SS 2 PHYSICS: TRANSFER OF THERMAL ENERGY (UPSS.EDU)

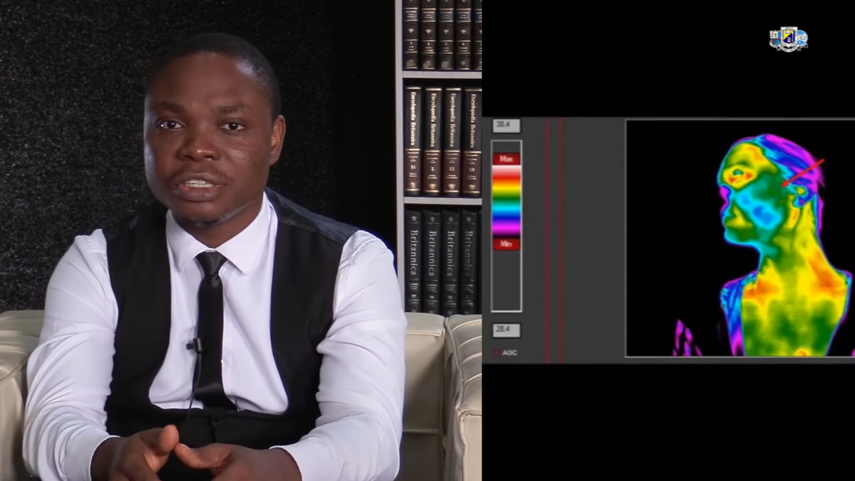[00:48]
DITI, Digital Infrared Thermography Imaging is employed by scientists to detect the motion of objects at night.
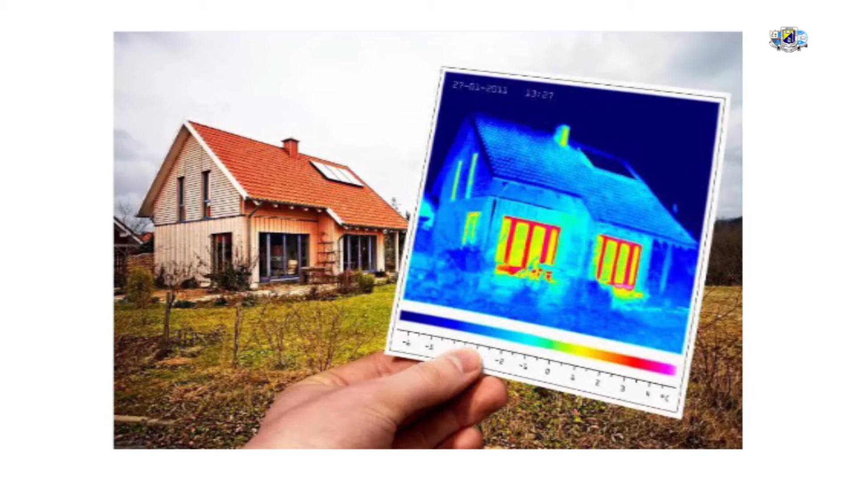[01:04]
It is also used to carry out the thermography testing to detect the heat radiation in homes and to see how it can be powdered to reduce such heating effects. All things are made up of molecules.